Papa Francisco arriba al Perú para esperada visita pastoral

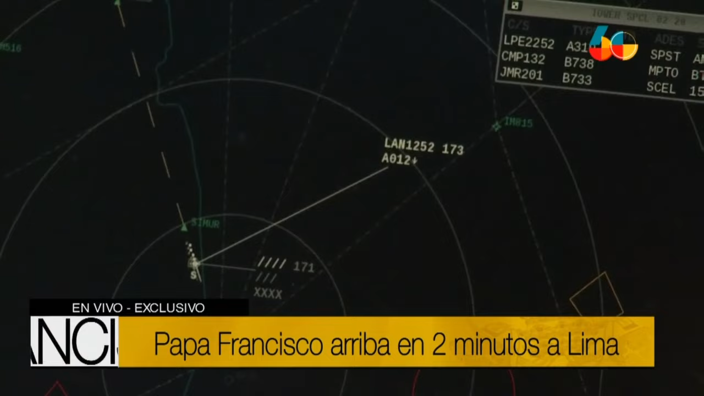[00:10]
para poder observar el aterrizaje del vuelo del avión del 1252 de LATAM,